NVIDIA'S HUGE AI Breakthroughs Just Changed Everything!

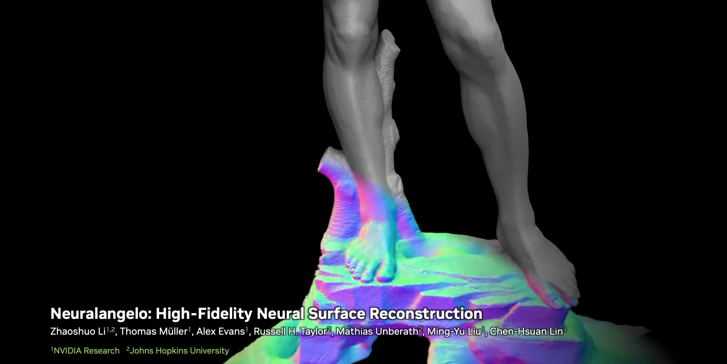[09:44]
and it addresses these issues by passing video data through a few very clever filters that are enabled by neural networks.
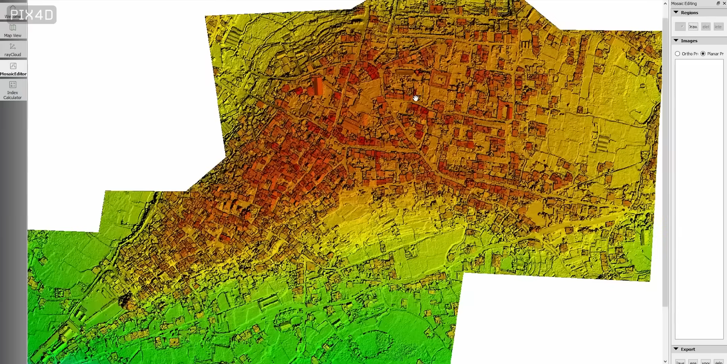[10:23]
calculating the 3D structure in that footage,
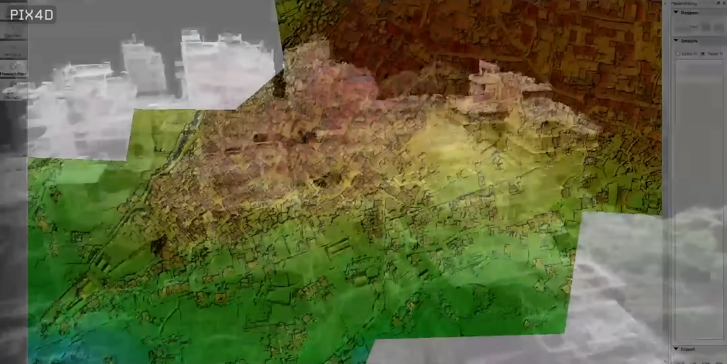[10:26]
and then labeling points of interest like entrances, exits, and hazards that I could pass along with the 3D map to emergency services,
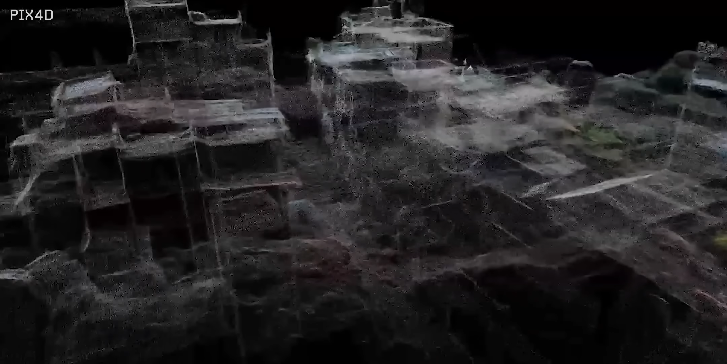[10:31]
since they can't easily get that information on the ground. NVIDIA's paper is like that, but on steroids, and I think this will be another one of those techniques that will be adopted much more broadly.